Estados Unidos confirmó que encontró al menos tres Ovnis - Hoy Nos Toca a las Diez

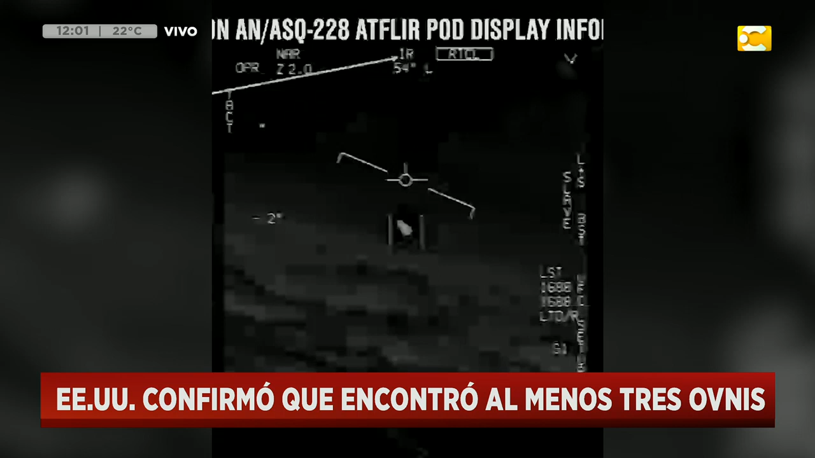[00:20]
anuncia que ellos habían financiado con 22 millones de dólares un programa secreto del Pentágono que lo dirigía un señor que se llama Luis Elizondo. Y fue precisamente Luis Elizondo quien lanzó en diciembre del 2017 estos tres videos. Que el más famoso se lo conoce como el video del Omni Tic Tac, por la forma que aparece en esa imagen, que es la que estamos viendo en la pantalla. ¿Cuál pastillita? Exacto, sí, sí, tenían esa forma de pastillita. Junto con otros dos videos que fueron tomados tanto en la costa de la Florida como en la costa del Pacífico.